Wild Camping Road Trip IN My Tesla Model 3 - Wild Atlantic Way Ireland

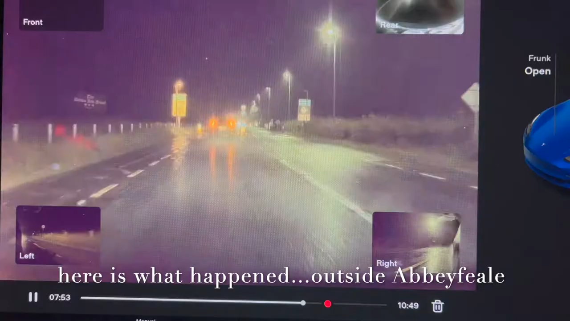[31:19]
Well, I'd have to show you how I was nearly involved in a pretty nasty smash.
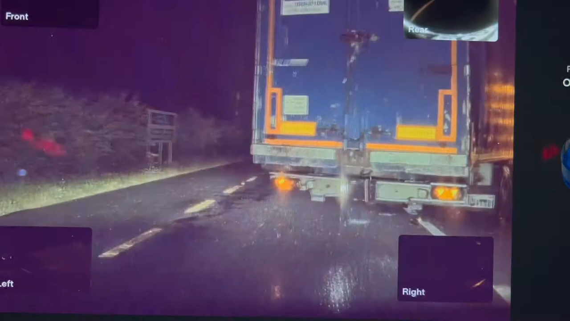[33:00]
Now I jammed on my brakes in that wet, okay, as he turned, and the Tesla, I don't know if you can see it there, if it was outside cameras you'd probably see it better.
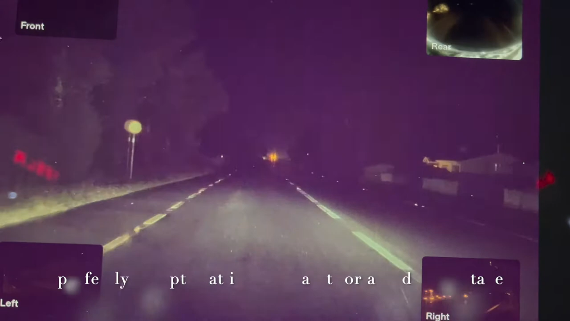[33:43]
But you can see there how easily an accident could happen just by, you know, a little bit of fatigue or a lot of fatigue in my case. And a guy with hazards on for 10 minutes, the next thing he decides, well, I'm also indicating, who's going to pick up on that? And yeah, it was close, I can tell you. But this car, unbelievable, actually saved me from having a really bad smash there. And good man, Blue Zane. Wow, well done you. Fair play to you.